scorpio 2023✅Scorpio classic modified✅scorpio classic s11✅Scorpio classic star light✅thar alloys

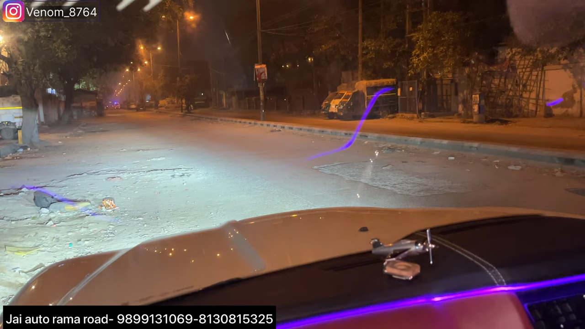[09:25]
यह रहा रिस्पॉंस लाइट का तो एस लेवन वाले भाई भी आ सकते हैं अपनी जो स्टॉक है उसमें काफी ब्राइटर यह जो LED हैच अईडी का सेट अप हमने करा है वो दलवा सकते हैं ठीक है फ्रंट से बस